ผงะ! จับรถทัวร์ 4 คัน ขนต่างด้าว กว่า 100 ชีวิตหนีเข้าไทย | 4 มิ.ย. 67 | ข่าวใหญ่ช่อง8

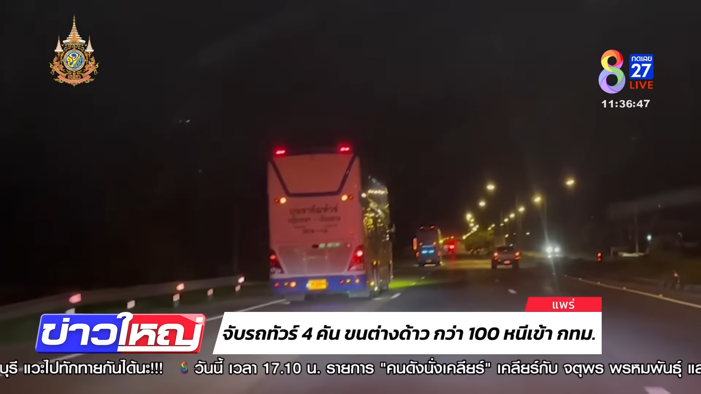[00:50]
อยต่อจังหวัดแพร่แล้วก็จังหวัดอุตร capacitครับ การจับกุมคือมันมีสายขาวรายงานบอกเดี๋ยวจะมีต่างด้าว ลบหนีจากประเทศเพื่อนบ้านจำนวนมากเลยแล้วก็ใช้เส้นทางรถถัวจาก tavขแอน перแอมสายจนหวัดเชียงรายมุ่งหน้ากรุงเทบมหา